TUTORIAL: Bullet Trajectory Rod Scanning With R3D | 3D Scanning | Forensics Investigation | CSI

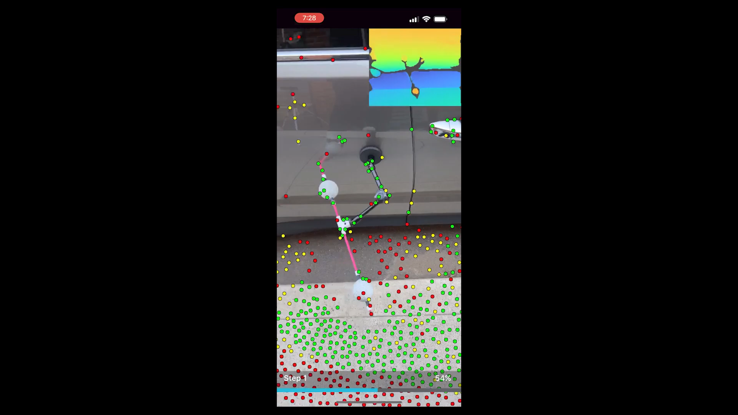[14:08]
but then six is the one that's going to take a really long time and so what i'm going to
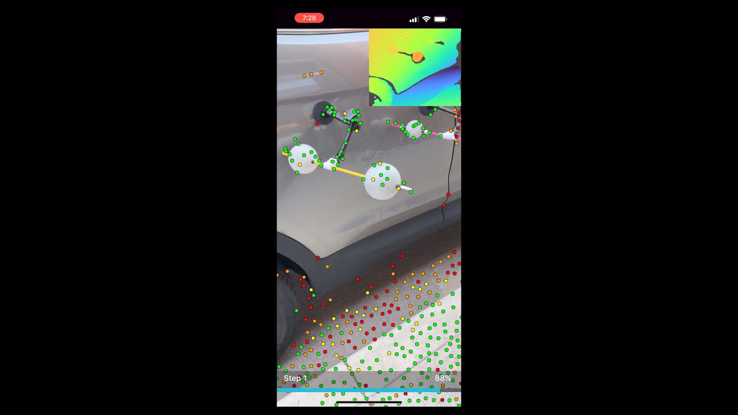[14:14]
do is i'm going to stop the video and just kind of make it go a lot faster so you'll be able to see so i'll put some music in the background and once it's done you'll be able to see the result and later on i'll bring it up in cloud compare
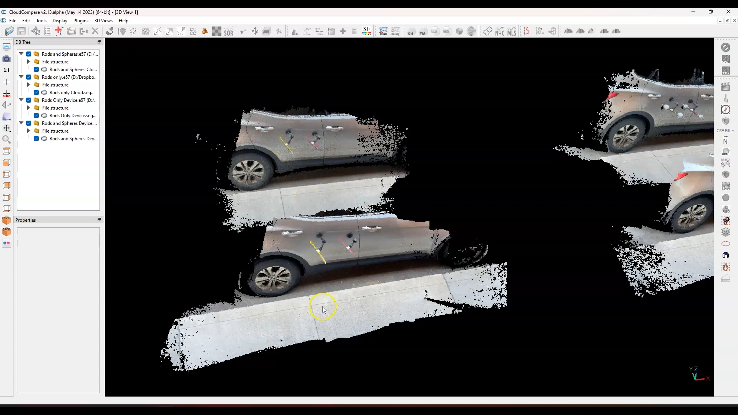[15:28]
rods only that were on the vehicle the front is the cloud process model and in the back is the device process models and you'll see right off the bat there's a couple little differences if we move to the right side same thing here so we have this is the one with the rods and the spheres
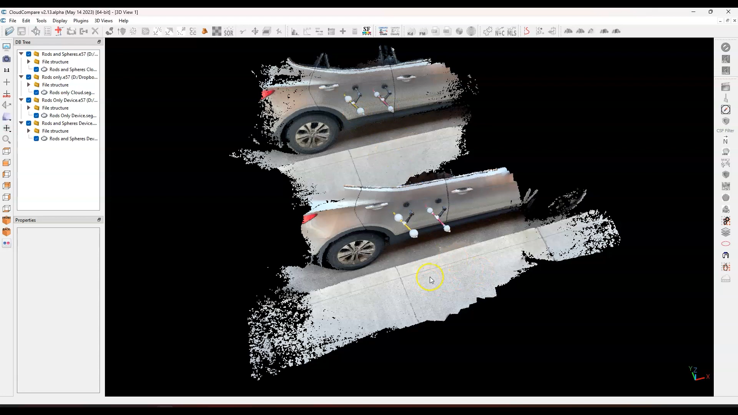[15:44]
and the cloud process model is at the front and the device process model is at the back
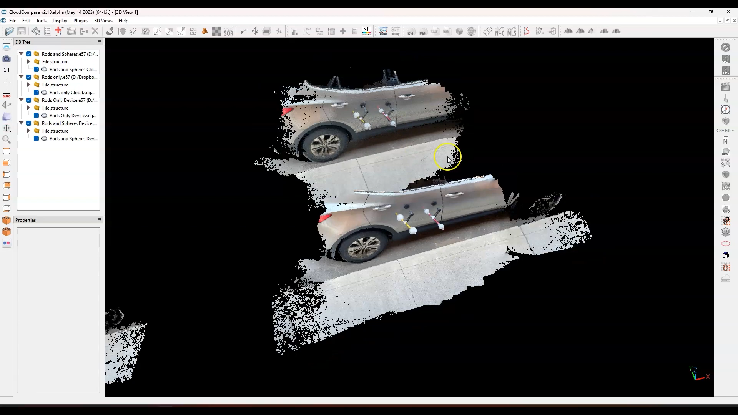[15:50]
and again you can see that there's some small differences now when i process these on the cloud i believe i had the depth of reconstruction set to three for the cloud model and when i did it for the
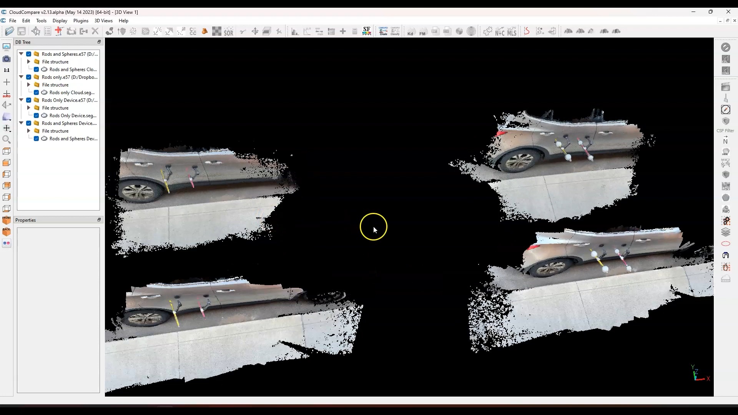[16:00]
device model like on the actual iphone 13 and just so you know it's an iphone 13 pro max i i believe i set this at two meters so that's i think why you're seeing a little less data out
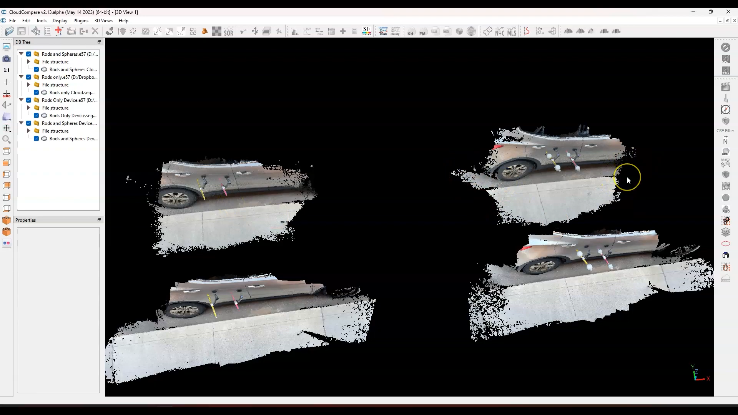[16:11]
on the extremities here but let's have a look and see what we found and so let's start with the cloud process
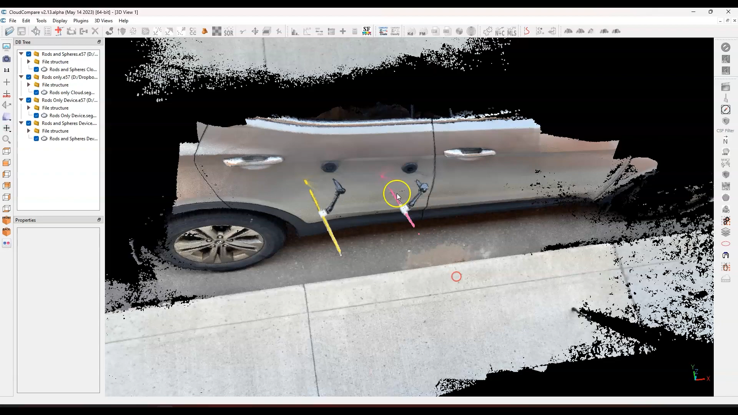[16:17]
model so one thing you'll notice is right off the bat the quarter inch rod
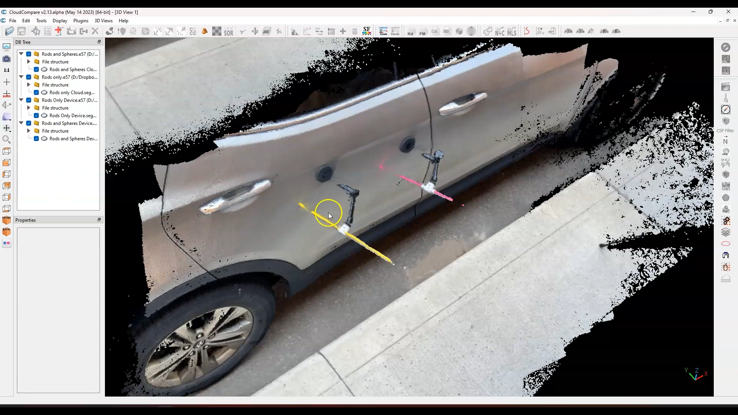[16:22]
is longer and it only has a small section here that it disappeared and again this
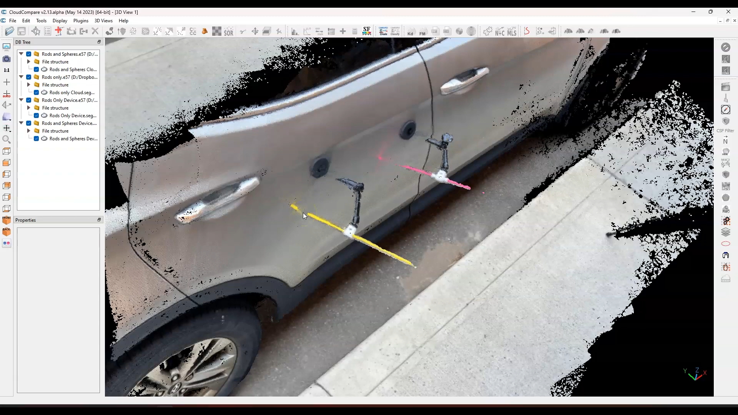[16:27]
depends on the technique that i used although they were similar they weren't identical i didn't do them exactly
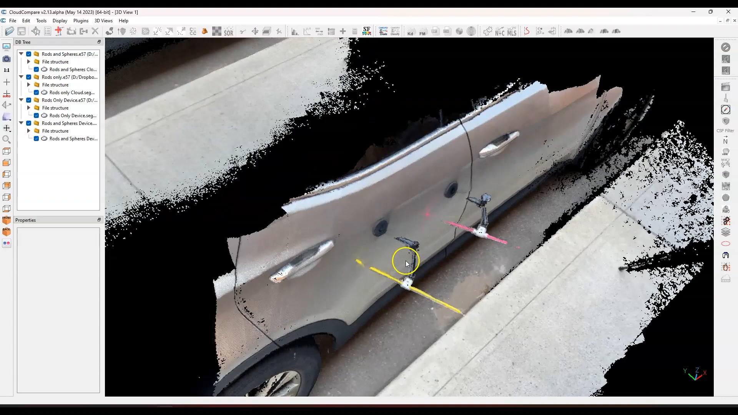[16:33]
the same but they were pretty close and here you'll see on the 3 16th rod the smaller one it
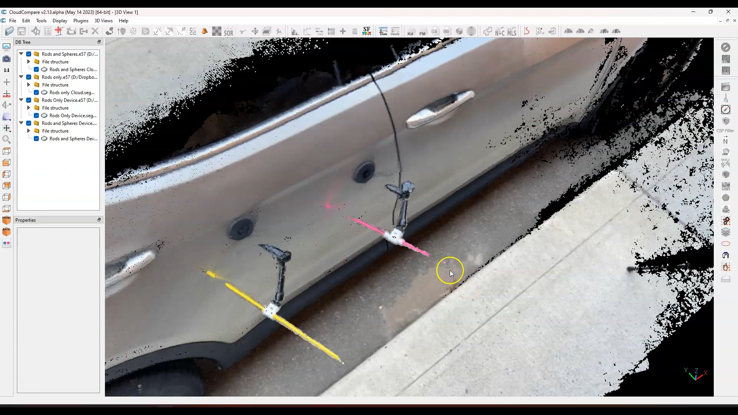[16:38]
drops off over here so it doesn't reconstruct out at the tip and over here closer to the vehicle it
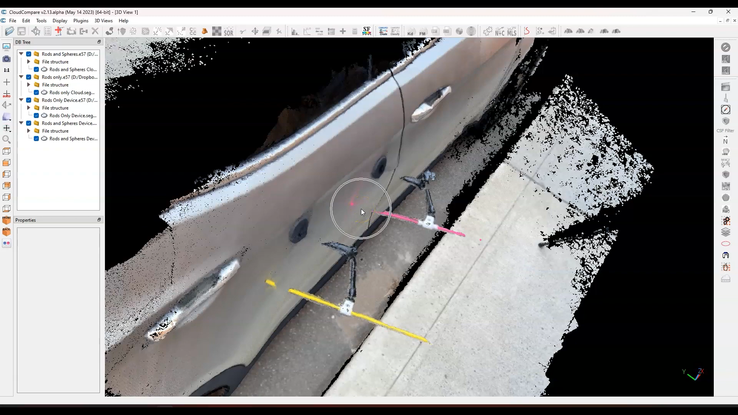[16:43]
also has a little bit of a problem there if i go to the device model you'll notice the
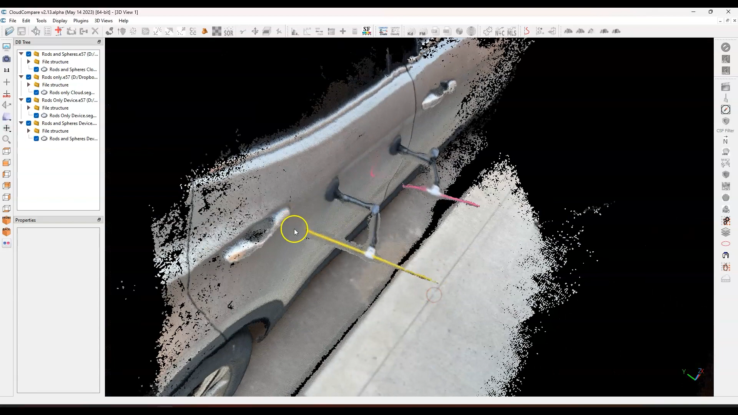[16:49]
same thing i get a longer trajectory rod for the quarter inch and for the 3
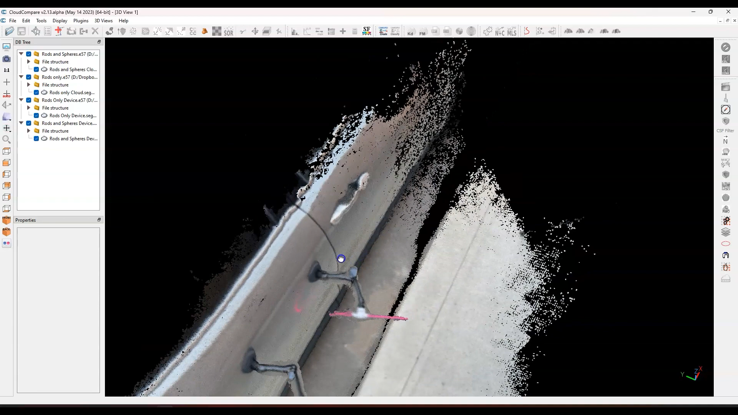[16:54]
16th you can see that i have a smaller piece so definitely the 3 16th is right on the edge i think it's a harder one to to develop so yeah the 3 16th rod is going to be a difficult one to get you need to really spend a little bit more time on these if it's a quarter inch then it's going to be a lot better also i will point out on the edges of the rod you'll see that there's this noise
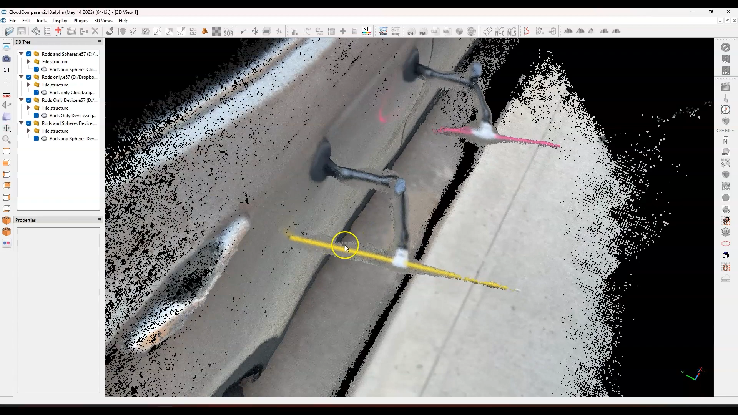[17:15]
here okay and you don't get that same result on the cloud process model so
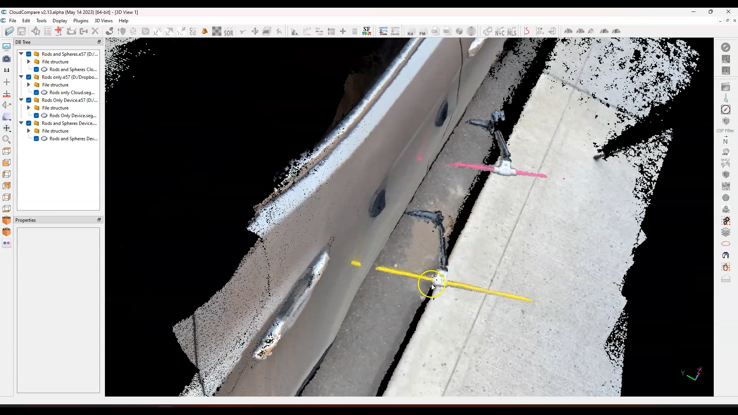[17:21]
there's some filtering that's going on on the edges with the extra horsepower of cloud processing
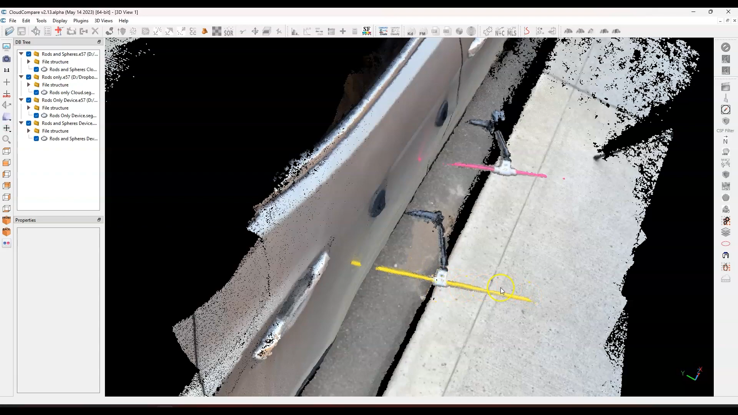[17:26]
it cleans it up a little bit however it doesn't appear to be detrimental so this rod that i have
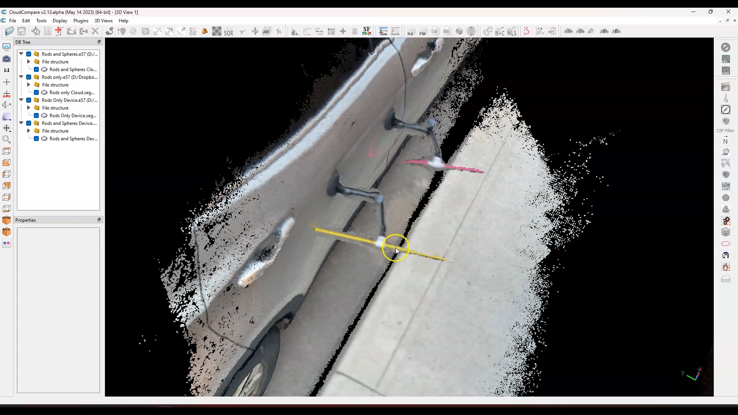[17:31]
here would be perfectly fine for doing an analysis and the same goes with this little
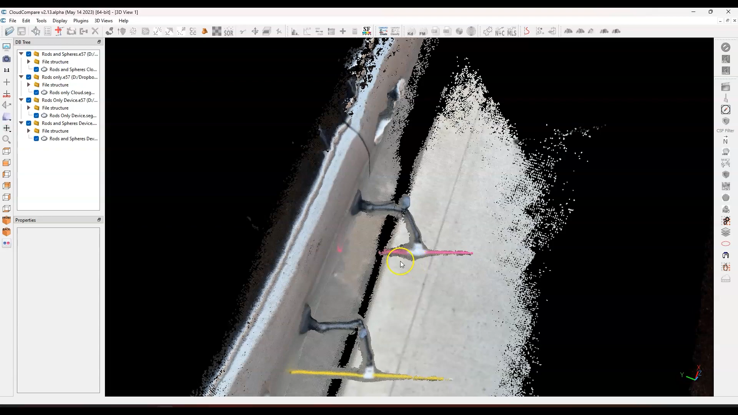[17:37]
one here just enough there to to do the type of analysis for a bullet trajectory
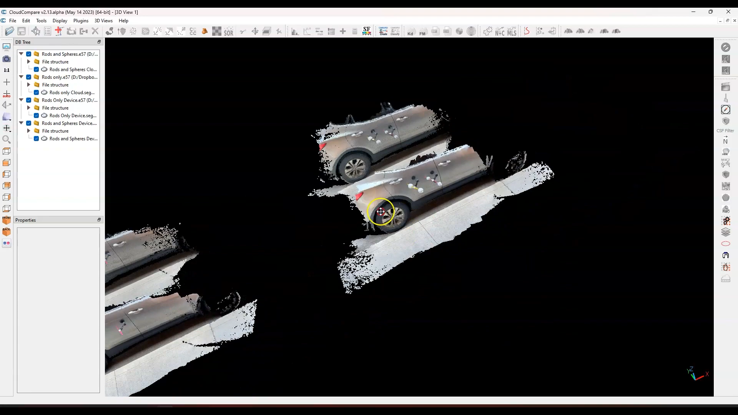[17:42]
now let's look at the spheres and the rods and in a similar fashion if i look in at
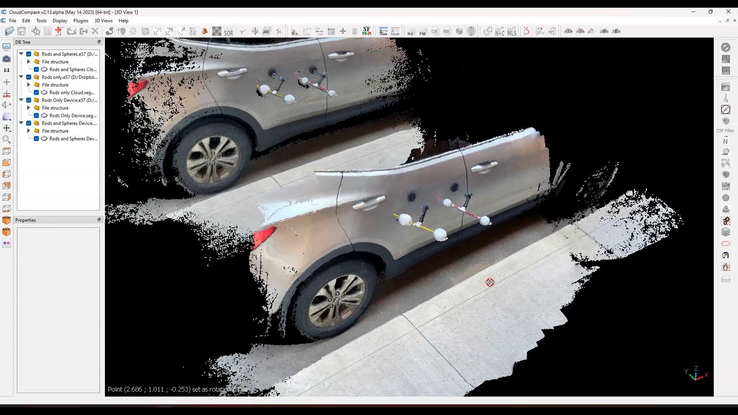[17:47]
the cloud process model you can see here that i've got a couple of spheres
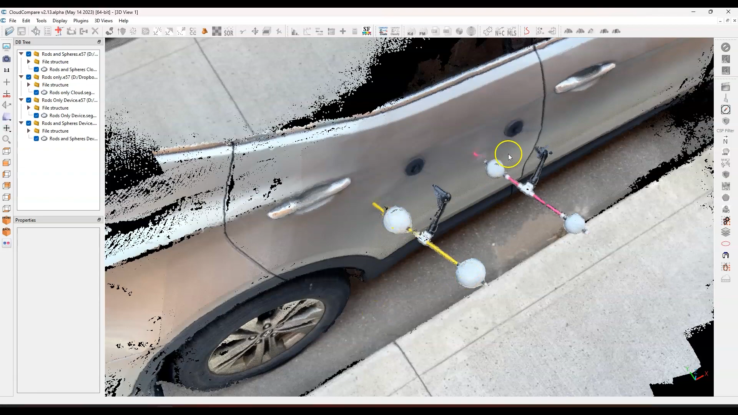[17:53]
couple of spheres and a little bit better formed now you see close to where the sphere ends
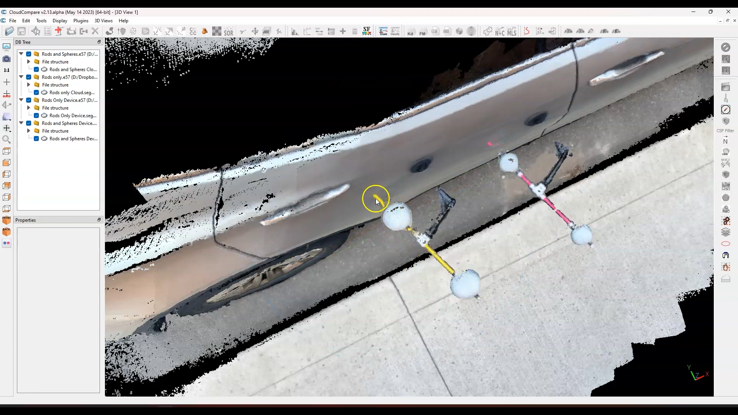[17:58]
and it gets close to the body there's some distortion here and over here it wasn't even developed so we
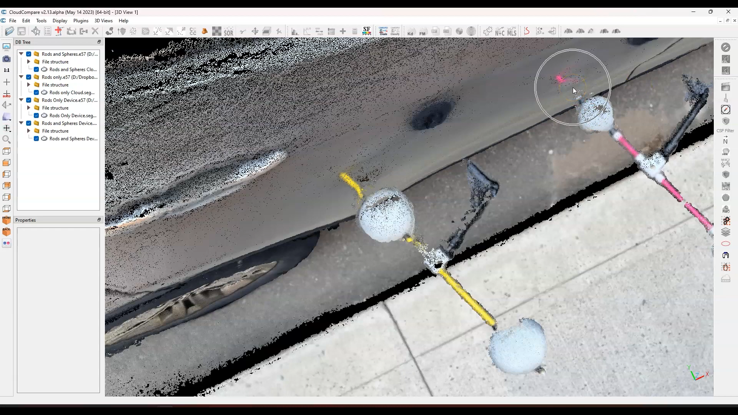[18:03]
don't even have the rod here so that was a little bit trickier for the algorithm to reconstruct but
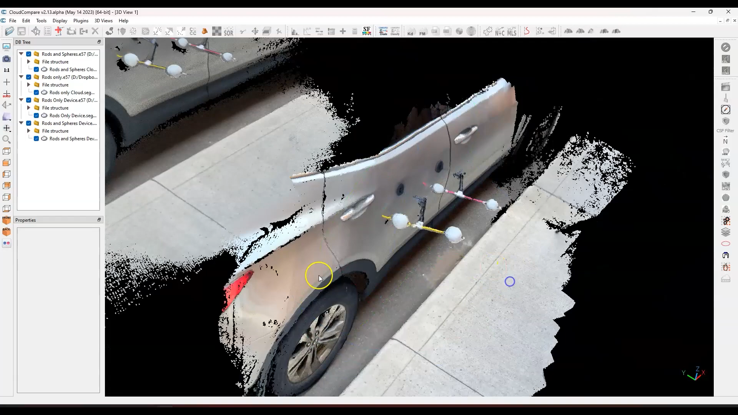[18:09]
if i'm only looking at the spheres and not the rods that's all that i need so basically this sphere and this sphere and this one and this one would be absolutely enough to define
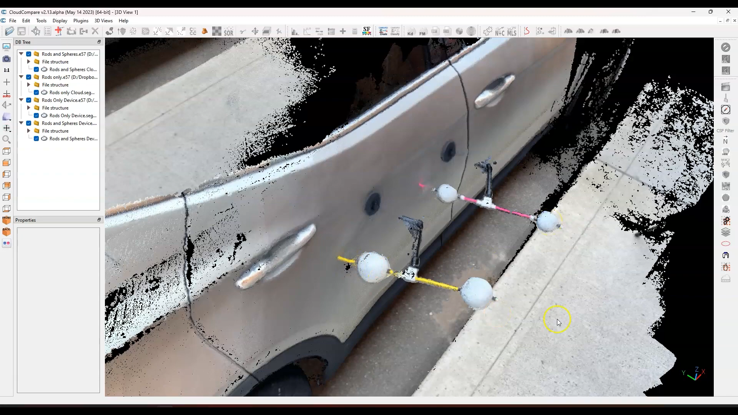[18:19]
the trajectory based on the center of these spheres so that would be no problem at all
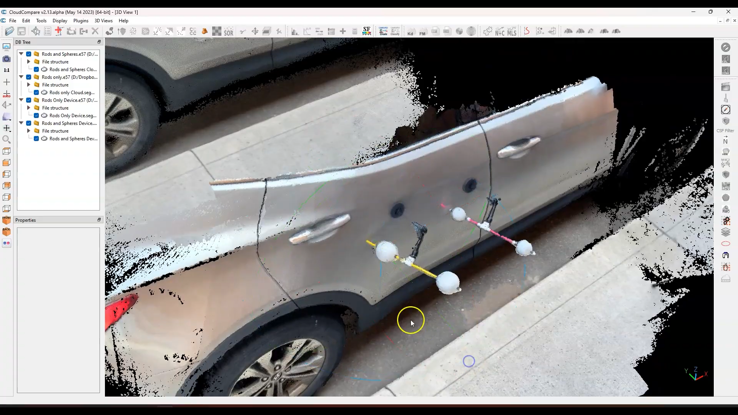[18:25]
let's have a look at the device model here so we have a very similar effect
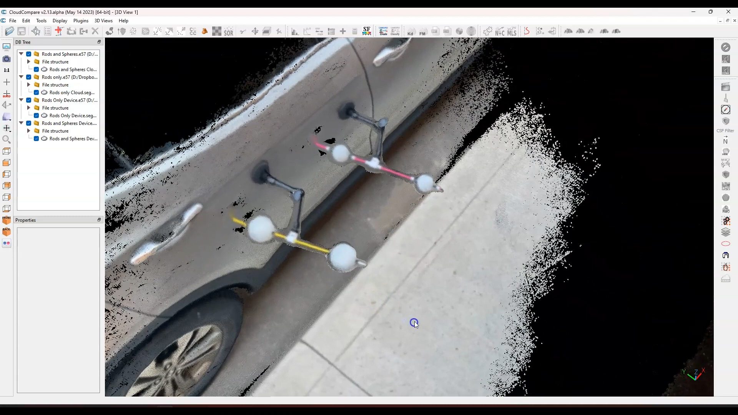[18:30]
a very similar thing in fact we have a little bit more data here but we have this sort of halo effect where edges of the objects and such start to create a little bit of noise
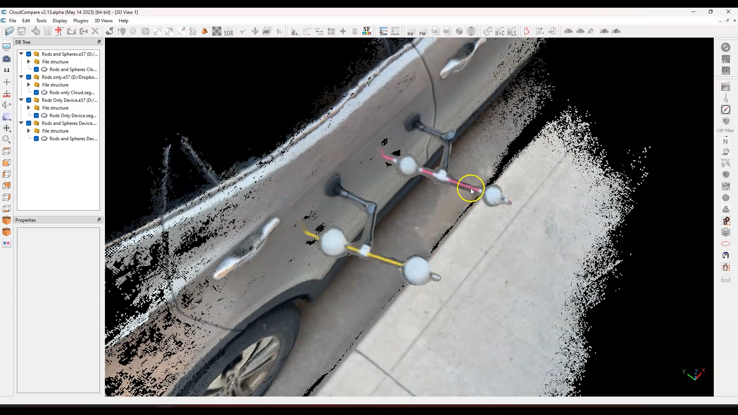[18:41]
however the main part of the rod the center of the spheres look like they're fairly